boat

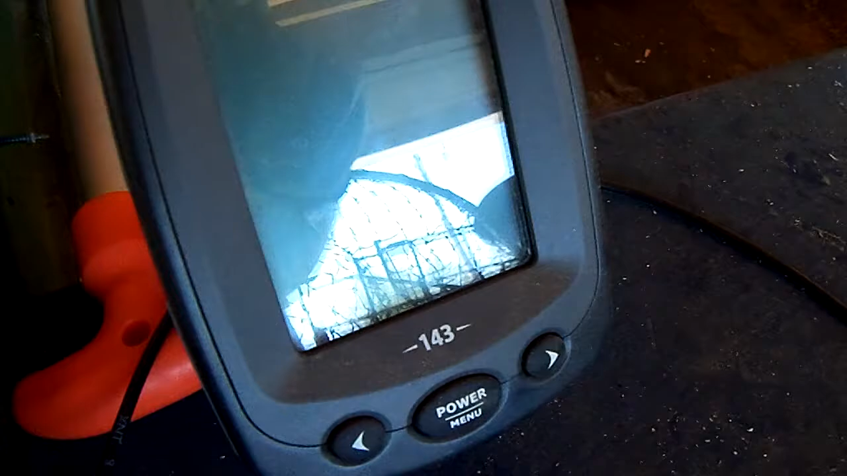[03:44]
143 series I love these I love mine it's a black and white scale and it's really easy to use and then of course you